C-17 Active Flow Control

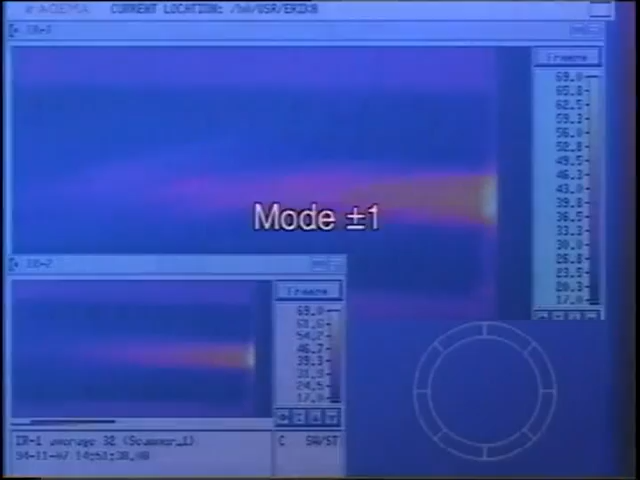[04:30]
This reference case has run 52 at 33.7 meters per second. We're going to turn on. We're going to turn on the excitation now. This is mode plus one, amplitude 115 millivolts. Plus one means the four actuators on the upper half are on and in phase. Our velocity is 34.3 meters per second. Our velocity is 34.3 meters per second and temperature 203.8 degrees C. This is our reference case again, 35.8 meters per second.
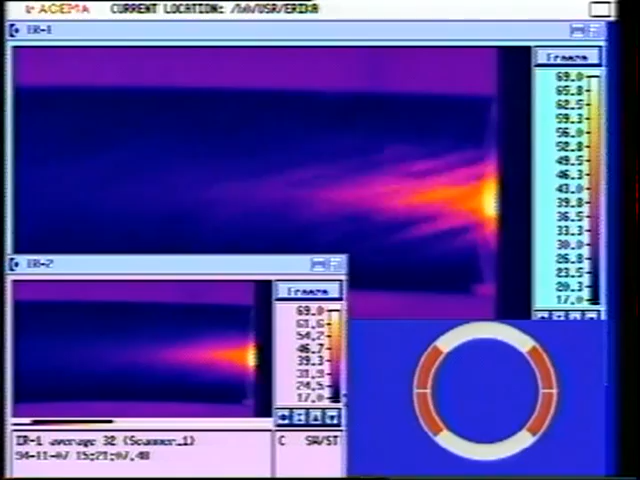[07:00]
Velocity 31.98 meters per second, or 30.9 I should say. And plenum temperature 202.5 degrees C.